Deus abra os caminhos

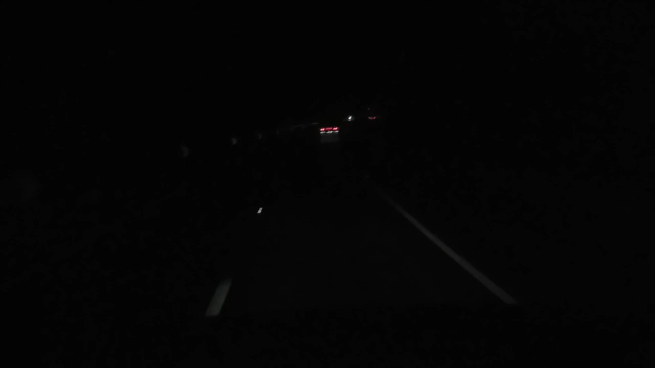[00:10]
Estou me aproximando da Serra do Cafézal, na minha dianteira aqui, a Morena Rosa, a Rose Martins ali. A Rose puxava a câmera fria também antes, agora está aqui nesse caminhão da Giovanni, nos FH preto, muito bonito, muito top, que roda só aqui em São Paulo, Curitiba ali. A Rose está no trabalho que pediu adeus, está muito feliz, querida, ela me esperou ali um tempão.
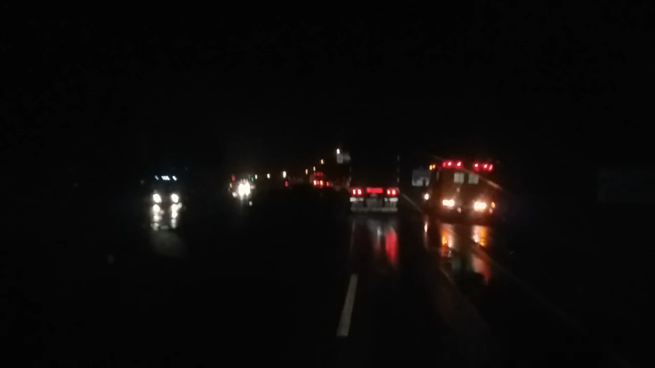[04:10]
Sete anos viajando, pessoal. Sete anos. Sete anos eu tenho medo da Serra do 90. Serra do Cafézal aí. É, eu já vi que vamos ficar por aqui mesmo. Pedágio, antes da serra. Pessoal sinalizando tudo aí. Todo mundo parando.
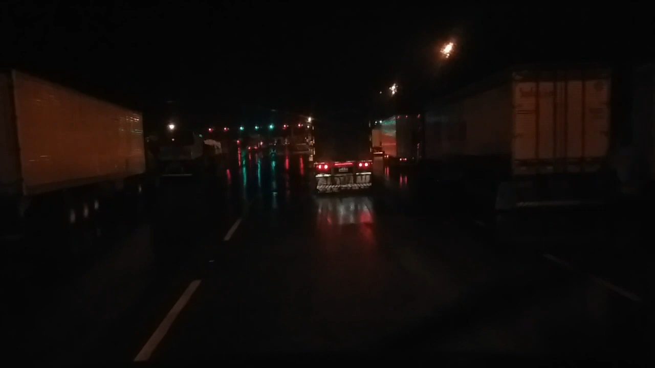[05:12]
Pós-pedágio aí. Misericórdia. 11h42. Vou atrasar meu horário. Eu risco nem descarregar. Oh, Deus. Se é pra ficar parada, então que fica aqui, né? Pelo menos aqui a gente tá protegido.